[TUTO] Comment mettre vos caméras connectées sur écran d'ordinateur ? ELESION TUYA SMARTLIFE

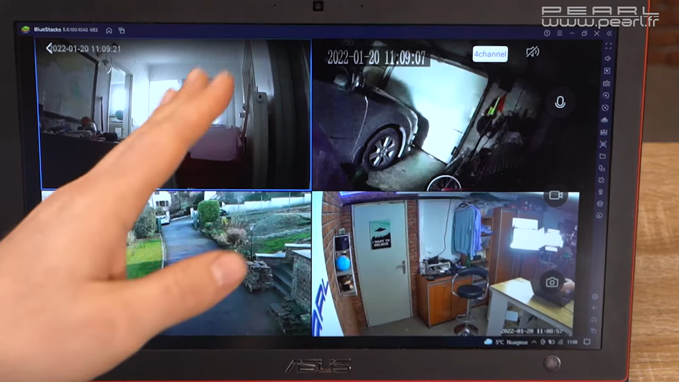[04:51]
Alors évidemment si vous aviez 16 caméras ça va être découpé avec plus d'images. Et voilà donc cette astuce qui permet de récupérer en direct les images de ces caméras de vidéosurveillance, de toutes vos caméras qui vont donc être présentes maintenant sur l'écran de votre ordinateur.
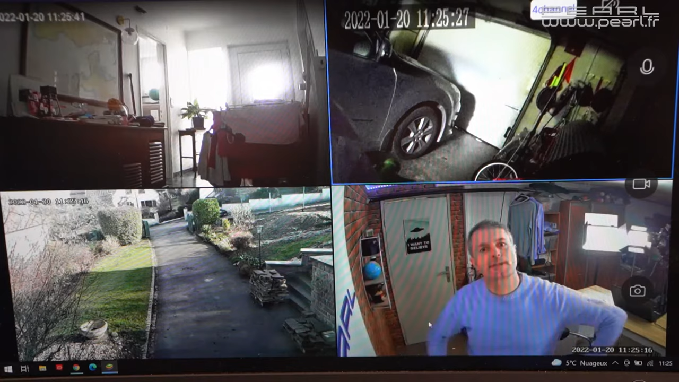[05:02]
Il y a la possibilité donc de piloter les caméras qui sont motorisées.